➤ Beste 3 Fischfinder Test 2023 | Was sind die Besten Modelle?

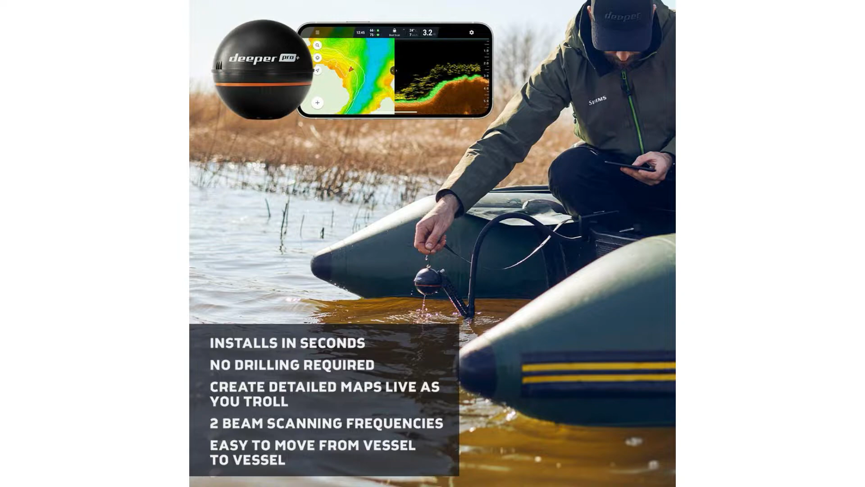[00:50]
Verwenden Sie den breiten Sendekegel, um weite Bereiche abzudecken und wechseln Sie dann zum schmalen Kegel, um genauere Details zu erhalten.
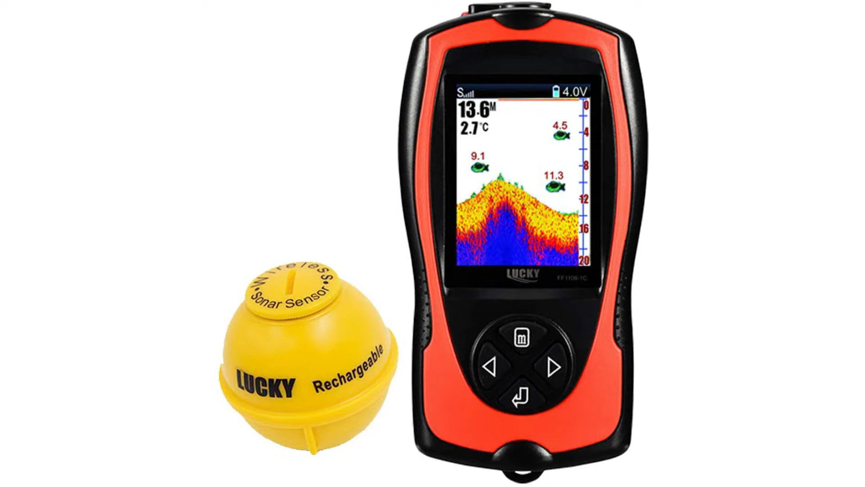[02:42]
On screen: water 2.7°C
Der Fishfinder mit 2,4 Zoll LCD-Bildschirm kann unter Wasserkonturen, Wassertiefen, Wassertemperaturen und Fischgrößen mit der Tiefe erkennen und anzeigen. Es hat zwei Benutzer Modi Wireless Simulation.
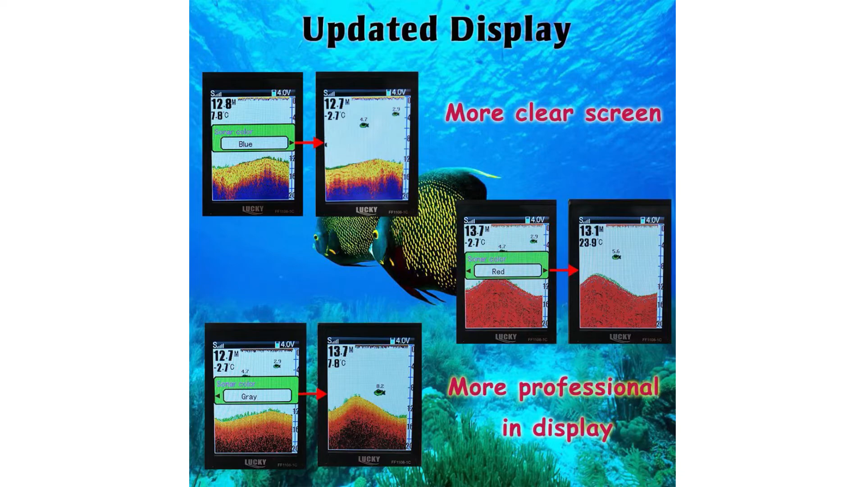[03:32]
Tiefenalarm, Fischalarm, Fischsymbol zu erkennen, Einheiten ändern und Sprache wählen. Sowohl der Fischfinder als auch der Sensor sind wiederaufladbar. Mit USB-Kabel zum Aufladen.
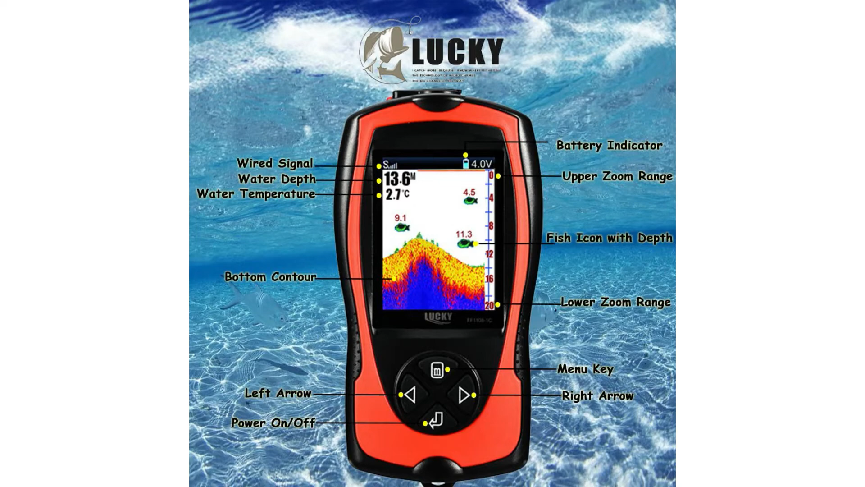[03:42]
On screen: water 2.7°C
Der Handheld kann 4 Stunden mit voller Ladung dauern und der Sona-Sensor kann 10 Stunden voller Ladung dauern.